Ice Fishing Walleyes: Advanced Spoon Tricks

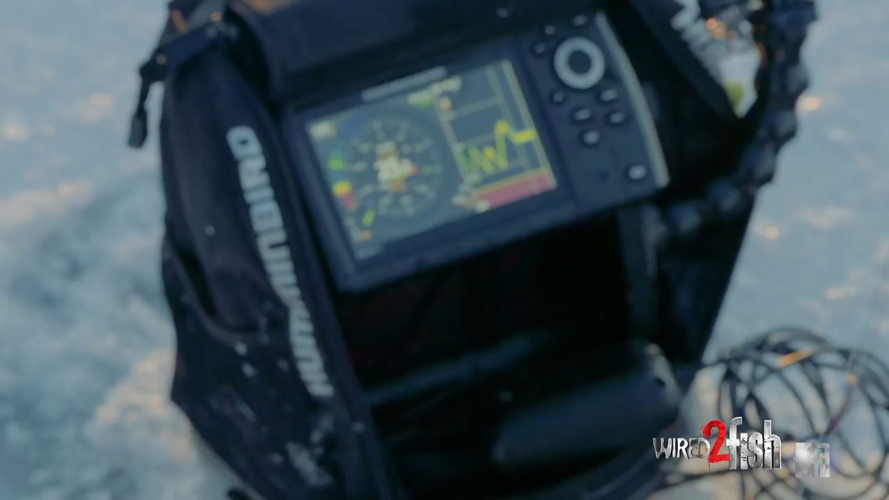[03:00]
The other thing I'll do when I'm walleye fishing, you can see my bait here. I'll take and I'll bounce it off bottom. That's another good reason I hook a minnow the way I do is a lot of times if you're bouncing your baits off the bottom, that'll give it a chance to pull your minnow off of the hooks. You tend to lose live bait more often when you're actually hitting bottom like this.